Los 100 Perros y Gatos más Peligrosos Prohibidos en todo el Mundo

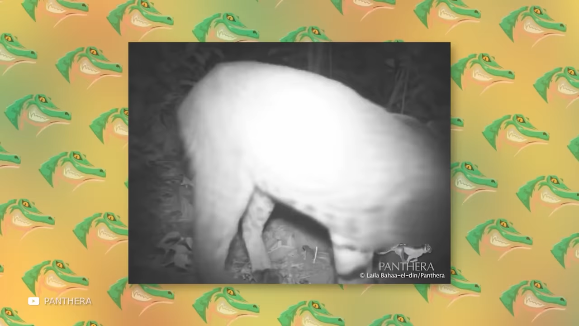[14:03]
Lo interesante es que el gato dorado africano caza no solo en el suelo, sino también en los árboles. También supone un peligro para los humanos, incluso en cautividad.